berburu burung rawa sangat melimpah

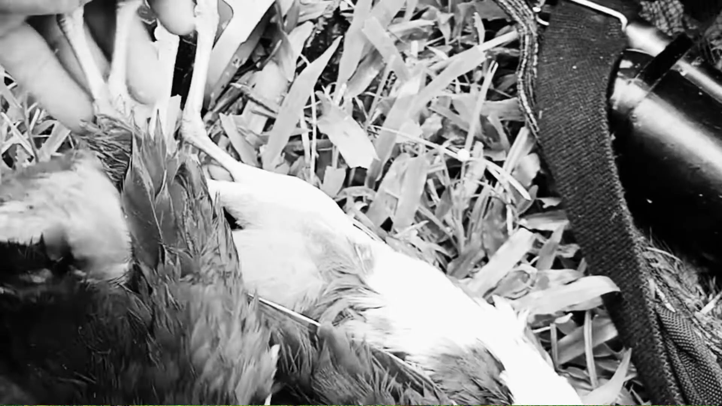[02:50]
Yang satu ini dia jalan di legoan ini, terus ada bunyi lagi, saya sanggong, bentar langsung nongol ya. Mantap, dua ekor langsung. Jos gandos. Uhuy.
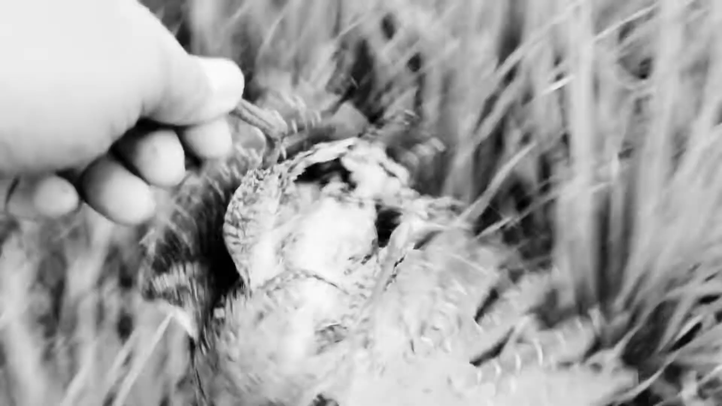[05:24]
Headshot nih, tapi ngintip-ngintip kepalanya ini, nggak tahu kelihatan apa nggak ini di video.